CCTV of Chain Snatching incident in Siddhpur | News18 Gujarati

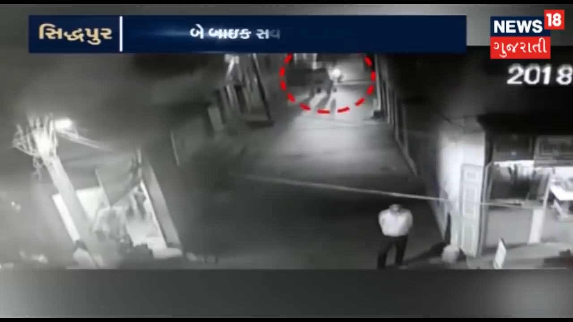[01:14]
तो अब जो रहाचो सिसी टीवी फुटेज जेमा बाईक सवाजे अघटनाने के विरीत अंजामा आपी रहाचे त्यांती रफूचक करते ही जाई छे तेरे महिला उद्वारा अंगे नी पोलीस परियादनों थावाई छे